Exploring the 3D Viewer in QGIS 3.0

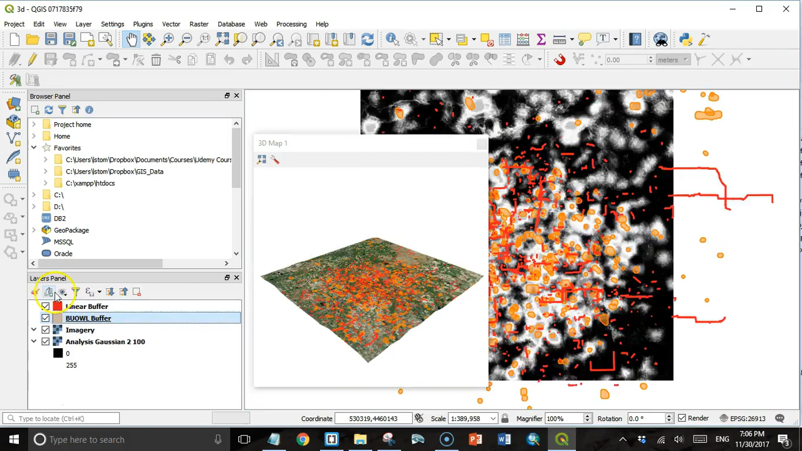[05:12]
Or I can also get there by clicking this button all the way over here on the left at the top of the layers panel. And that shows the message, open the layer styling doc. And then under this button that looks like a 3D box, right up here we have enable 3D render.